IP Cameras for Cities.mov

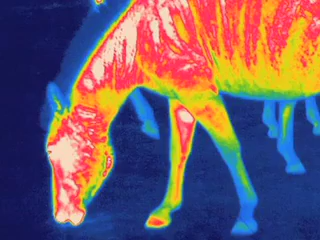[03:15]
light energy coming from the object they are viewing.
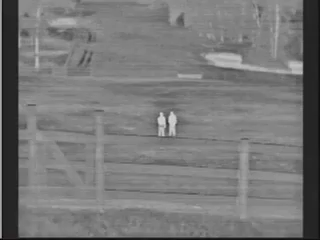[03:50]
They are also IR sensitive at night.
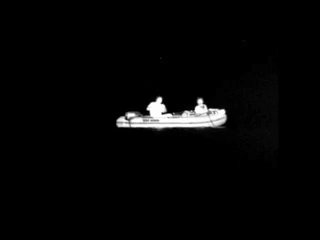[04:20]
it is considered covert illumination. The person doesn't know they are being captured on video.
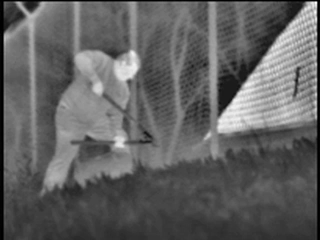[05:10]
Because thermal imaging detects energy emitted from all objects without the need of visible light, intruders can be unveiled day or night through smoke,